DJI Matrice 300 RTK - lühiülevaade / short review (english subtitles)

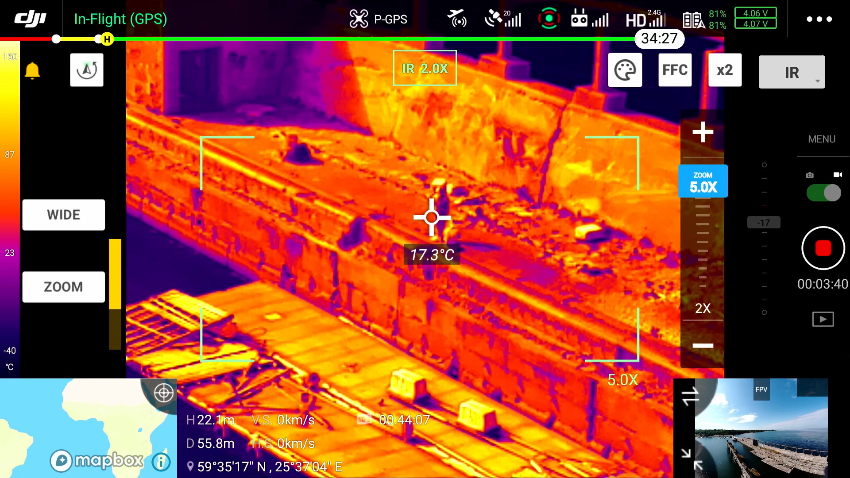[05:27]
On screen: spot 17.3°C
aga siit saab ka muuta infra-puno kaameral seda zoomi.
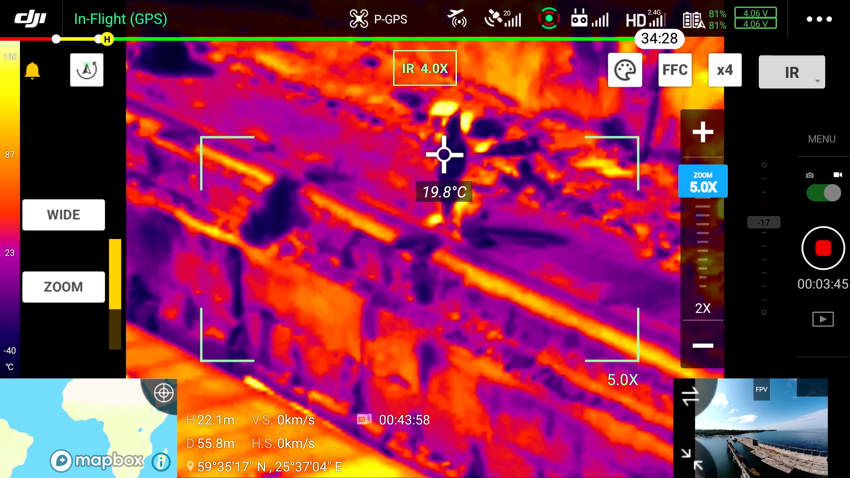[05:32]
On screen: spot 19.8°C, scale bottom -40°C
See on mõndigi digitaalne, aga siit saab päris täpselt siis mingisuguse punkti välja välja. Must koffer näiteks. Paneme selle peale, kohe näiteb 35 graadi.
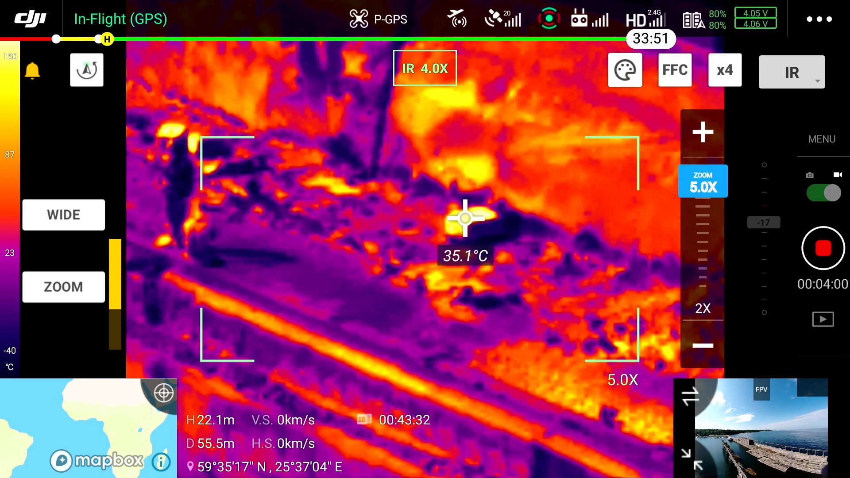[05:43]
On screen: spot 35.1°C
Ja kui me switchime vaidi peale, siis me näeme, et kuhu poole ta vaatab,